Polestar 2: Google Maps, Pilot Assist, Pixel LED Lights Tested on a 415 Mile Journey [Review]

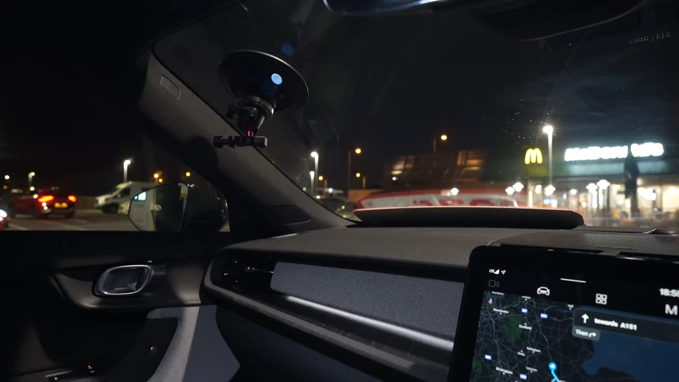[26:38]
what I will try to do I'm filming this footage on kind of a big camera instead of these small
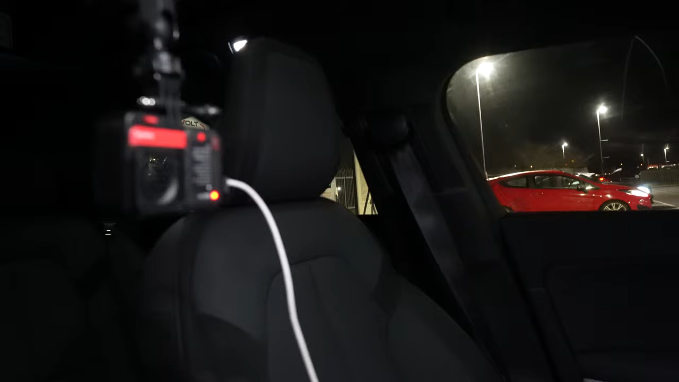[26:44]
gopros which are not the best quality especially at night so I will try to mount it onto the mount again and
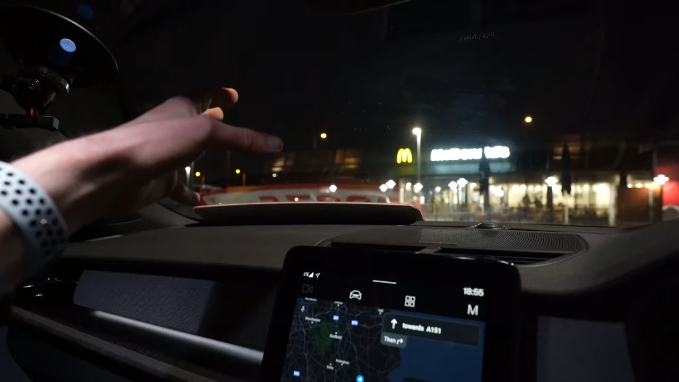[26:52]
point it towards the road so you can see
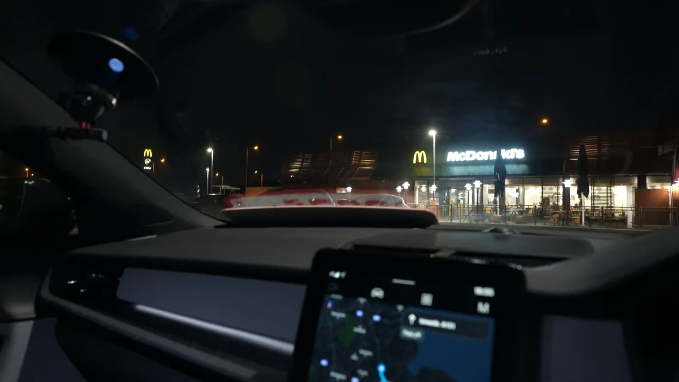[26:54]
as close to real life as possible what the lights are doing for better or for worse you won't get to see my face but I think you will manage you can also now see the
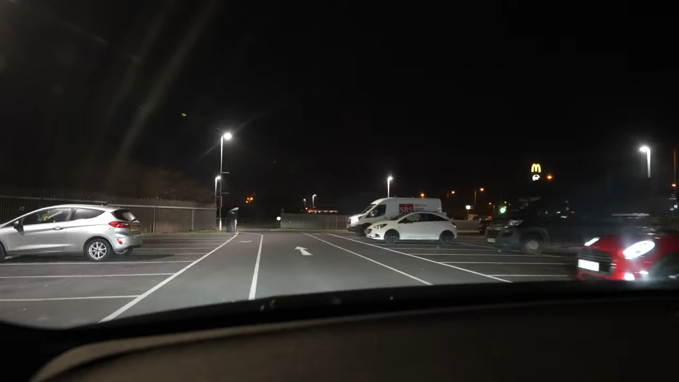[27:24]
it will start for you and likewise when you're in park and you walk out it will turn off so all 200 yards turn right onto a151
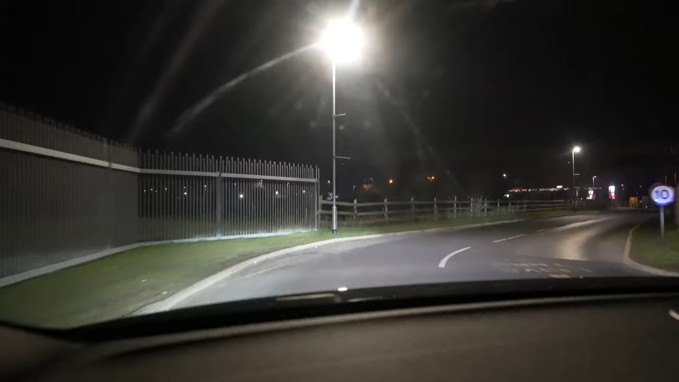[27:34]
thank you very much so all very seamless I can already see the cornering lights doing their job but we are not in adaptive
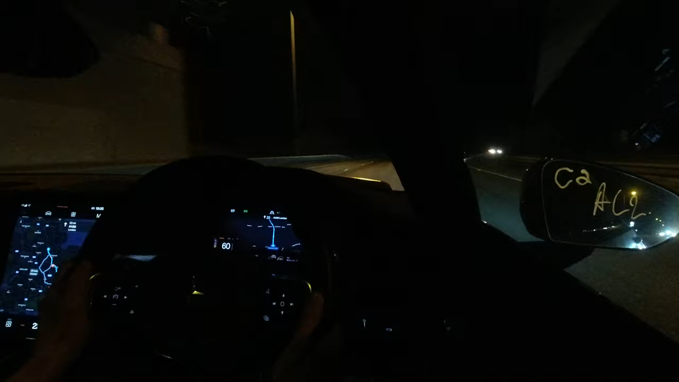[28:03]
and you can now hopefully see that the matrix lights are on because the high beam is on
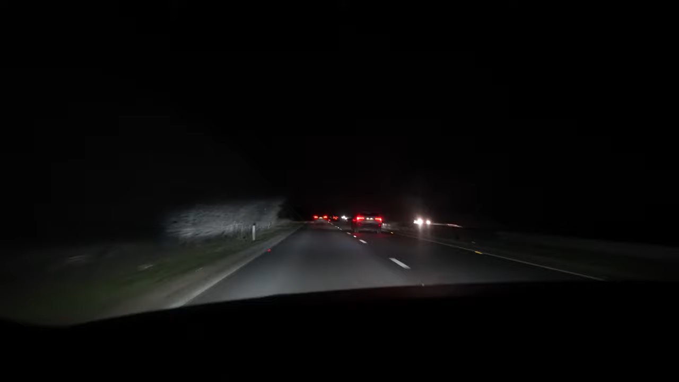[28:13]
so what is happening in case you can't see it on camera if you look at the hedge or the bushes and the trees on the left all of that is illuminated using my high beams even though there's a vehicle ahead and the vehicle is literally cut out from the light beam so I'm not dazzling the car in front and now you see the light beam has also extended on the right side so for example now you
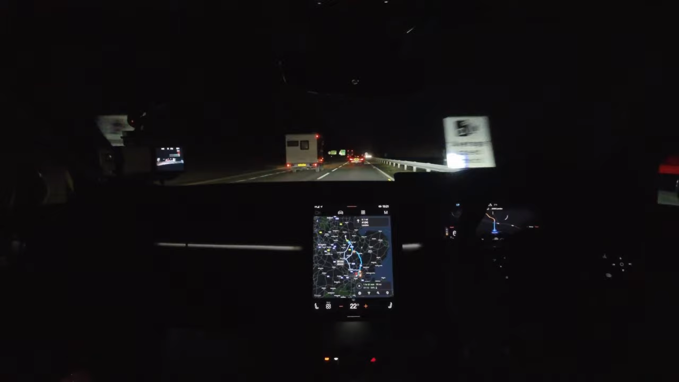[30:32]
50. my initial concern was because this used to be the problem with earlier systems is that they would be either too slow to react or in case like this where you would have lorry drivers who sit quite high up but you can't see their main headlights it would absolutely just dazzle them but in this case it seems to be all good and yeah I don't know how it's coming across on camera but right now I can literally see that the middle
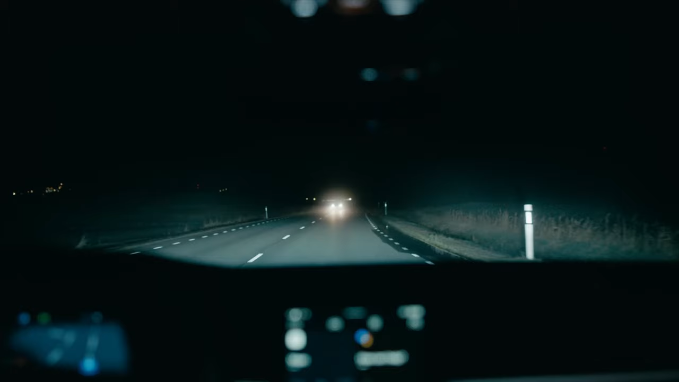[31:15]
only dead little section of the beam is blocked off so the way this system works behind the scenes is that it's using the camera in the front windscreen to detect what's happening around it
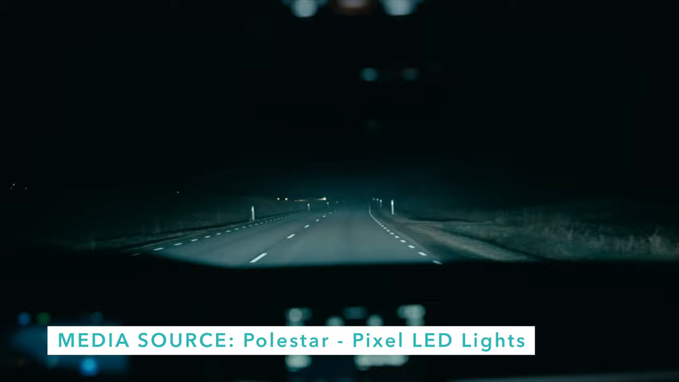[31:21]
and when it detects vehicles it can turn on and off individual leds in the projector units in the light clusters because each of those leds has a very respective sharp light pattern
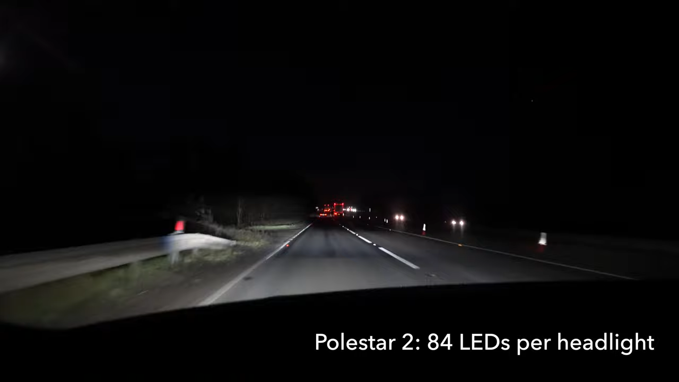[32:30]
individual leds and there are i believe hundreds of them in the polestar you can be very accurate about which part of the light is on and which one is off and you can be pretty much instant
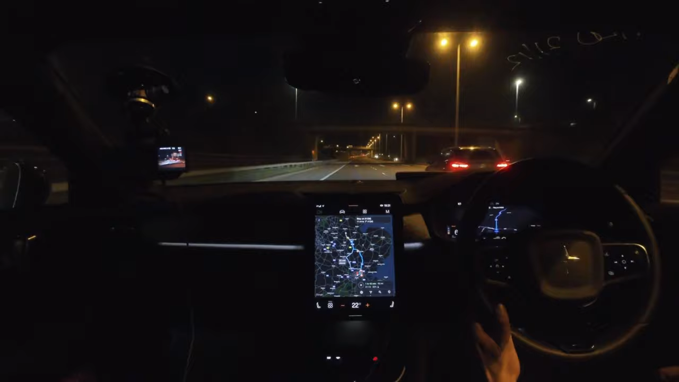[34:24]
the eco climate and stuff because i want it to be nice and comfortable but in fact it's turning into a bit of a sauna so i'll probably turn down the temperature to 21 degrees this i've had happen a couple of times before i don't know whether it's a fault with this particular car or whether the blind spot monitoring is just super aggressive but yeah it thinks that there is a car in the lane next to me even though
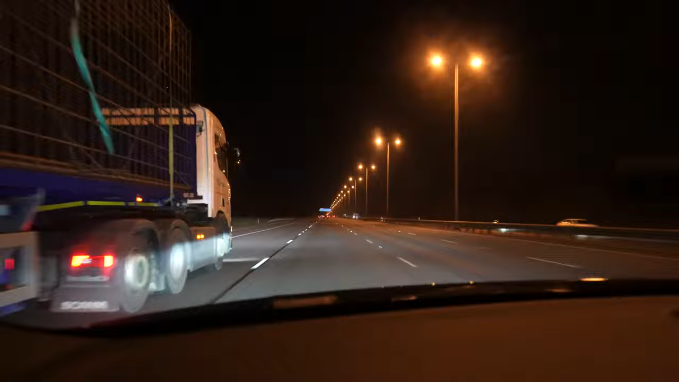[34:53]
there was nothing and the car in the two lanes over from me was so far back that like it shouldn't matter